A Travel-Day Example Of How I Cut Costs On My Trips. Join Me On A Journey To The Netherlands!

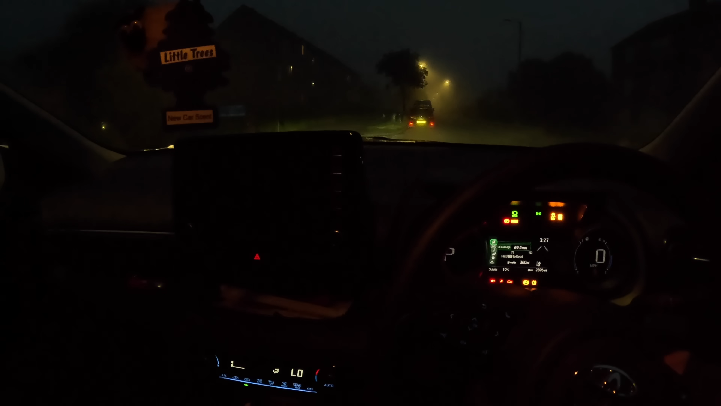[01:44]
Wow, with this fog, it's hard to tell even where we are. I could have started this video anywhere, couldn't I?